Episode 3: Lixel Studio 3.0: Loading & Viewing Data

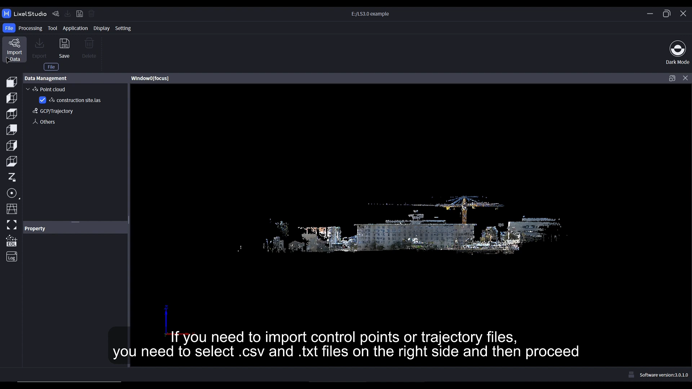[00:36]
if you need to import control points or trajectory files you need to select dot csv and dot txt files on the right side and then proceed
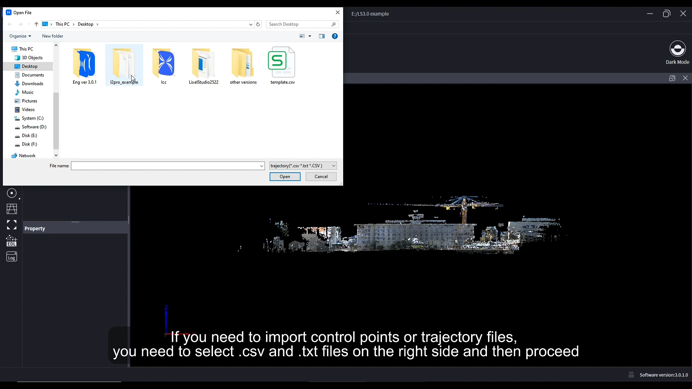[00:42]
for control points the format is point name and xyz coordinates
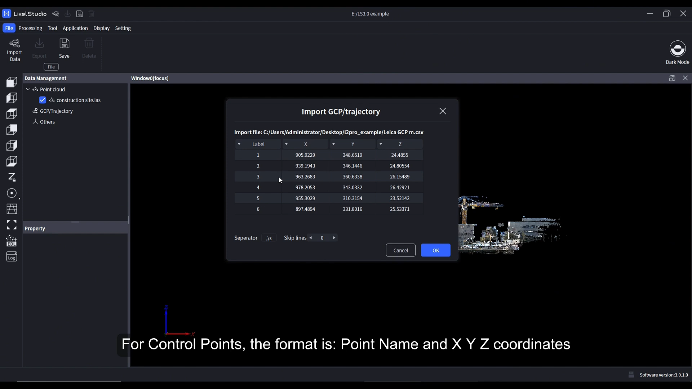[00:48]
when adding in trajectory files change the
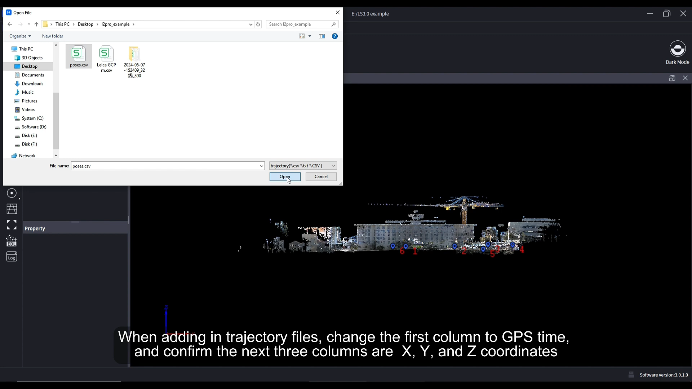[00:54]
first column to gps time and confirm the next three columns are x y and z coordinates
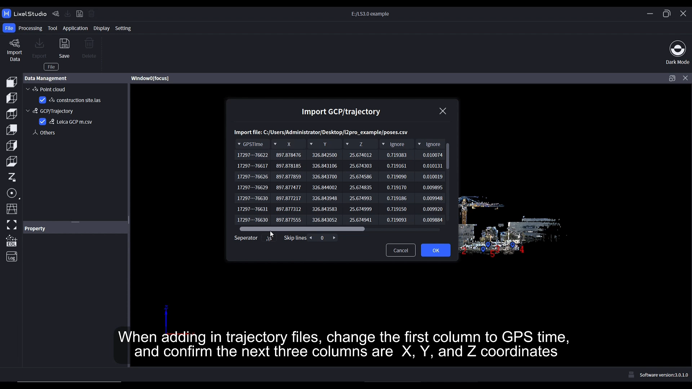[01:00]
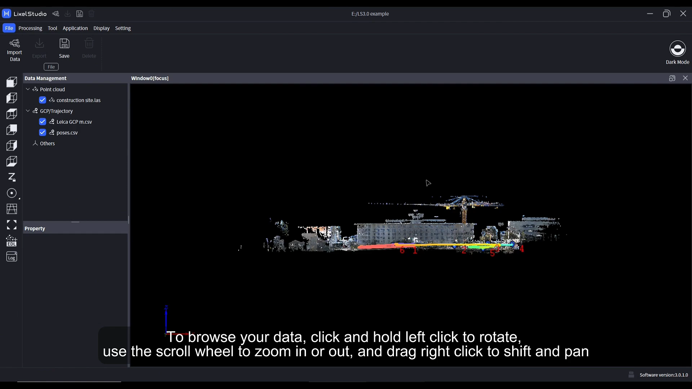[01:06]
to browse your data click and hold left click to rotate use the scroll wheel to zoom in or out and drag right click to shift and pan
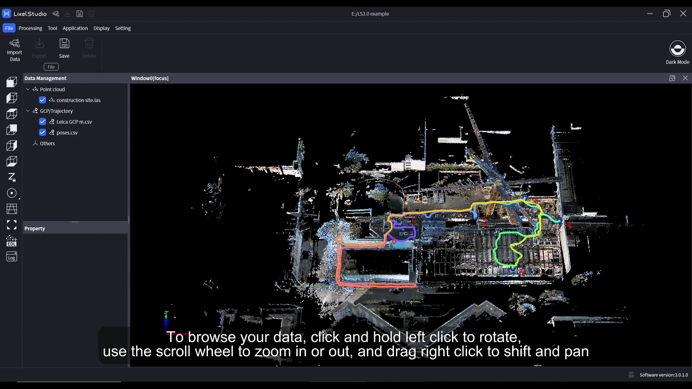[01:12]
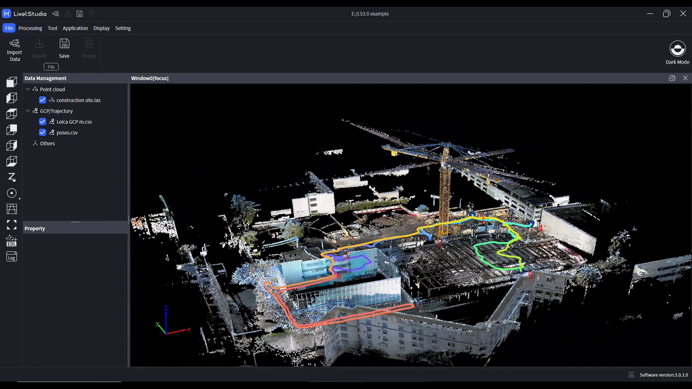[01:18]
to remove a layer from the current window and tick its box to change the layer property click on the layer first and adjust the
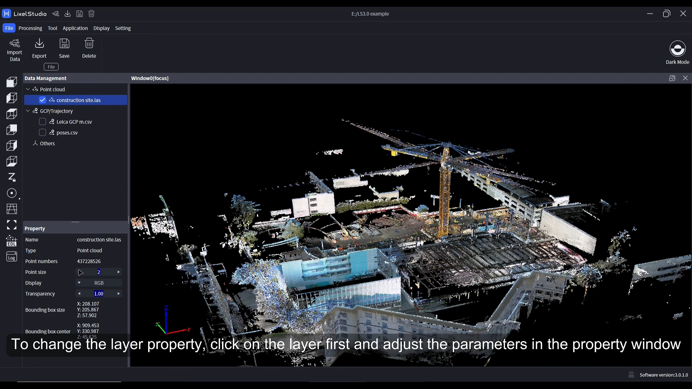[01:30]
parameters in the property to remove
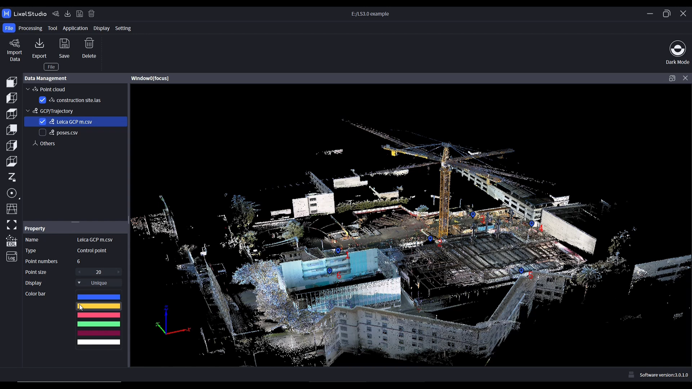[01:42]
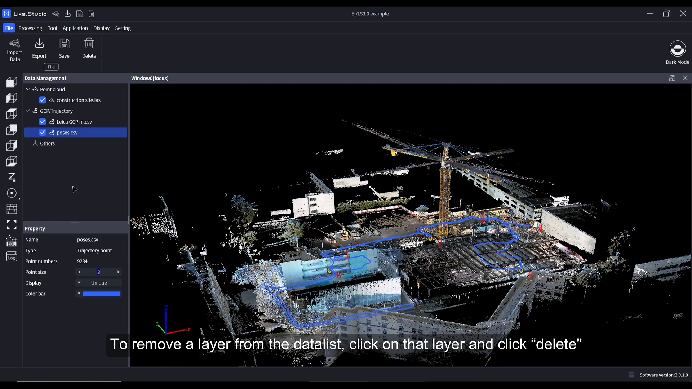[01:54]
a layer from the data list click on that layer and click delete
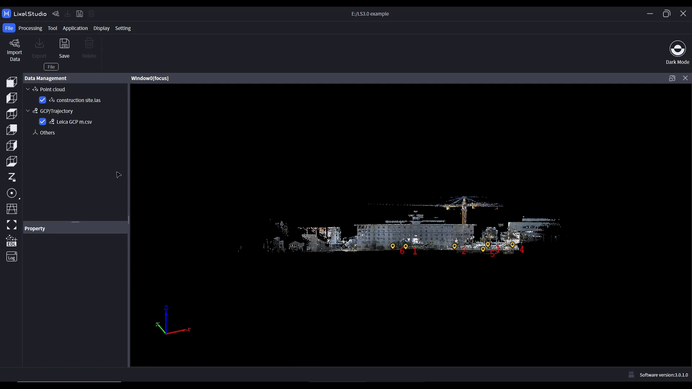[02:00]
the layer with the quick access bar you can toggle between the six views
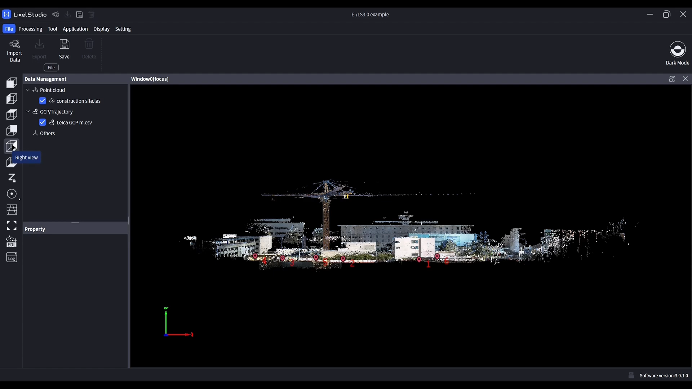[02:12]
hit reset to go back to the default top view
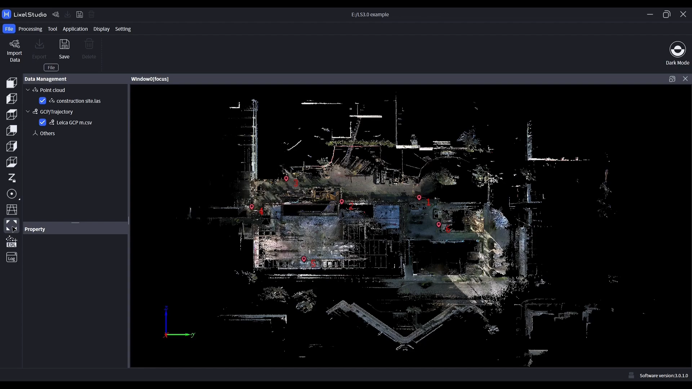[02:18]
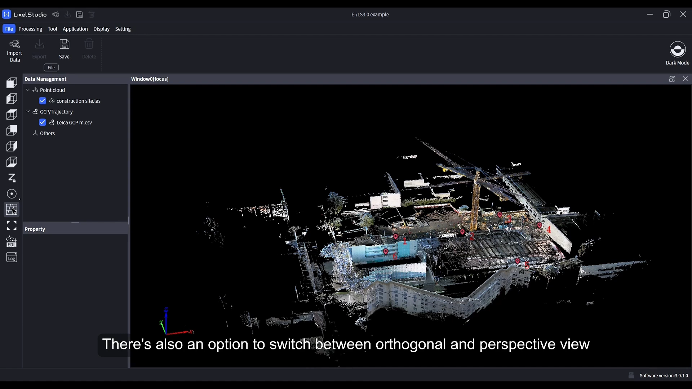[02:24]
there's also an option to switch between orthogonal and perspective view
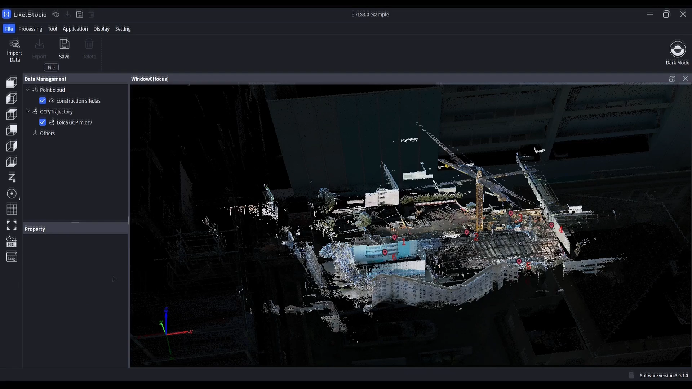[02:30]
the axis lock is on by default the axis lock is on but you can customize axis locks which will give you more freedom while exploring your data
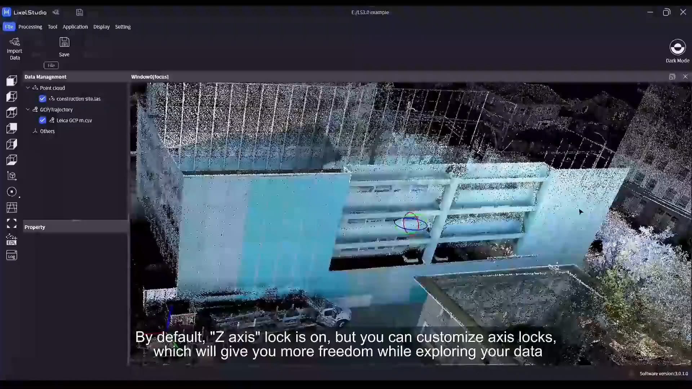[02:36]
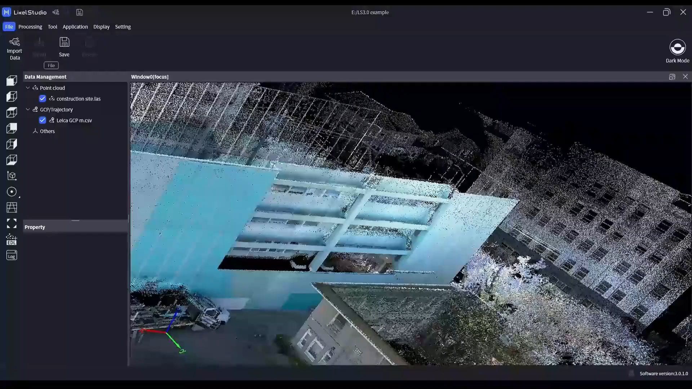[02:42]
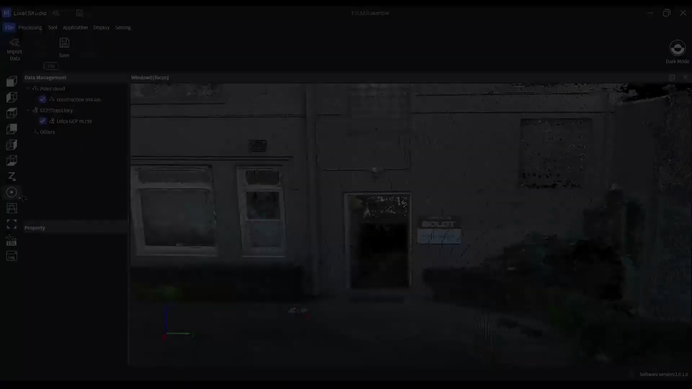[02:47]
to see the information of a point click the small triangle on the measurement tool icon and select point then left click to measure a point from the point cloud
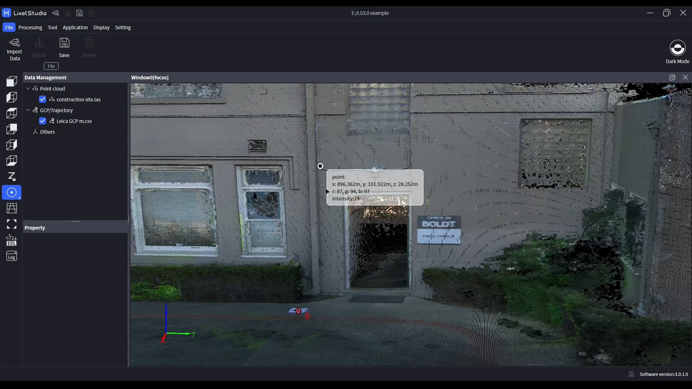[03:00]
click the triangle again to switch to different measurement tools click the triangle again to switch to different measurement tools to measure length left click to start and click again to add nodes and finally double click to finish
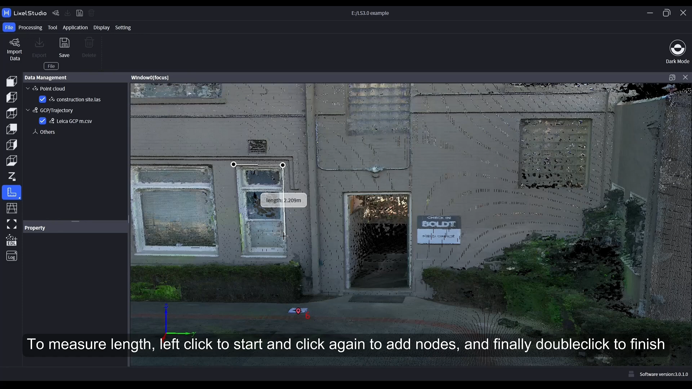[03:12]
cumulative length will be displayed to measure an angle select three points from the point cloud to form an angle
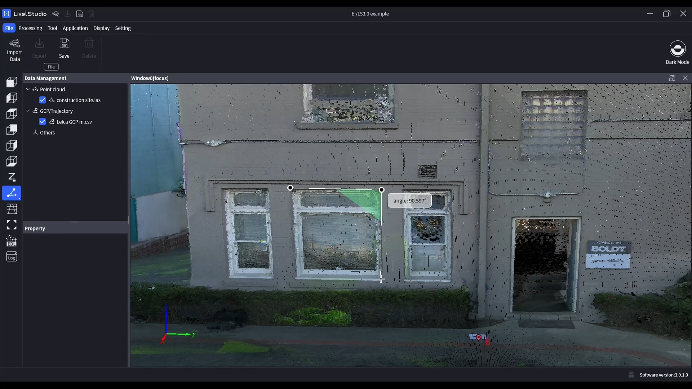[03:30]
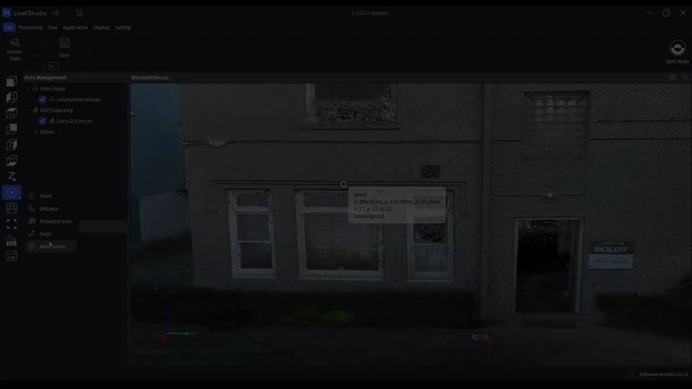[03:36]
to measure multiple points at once use the multi-point measurement tool left click on the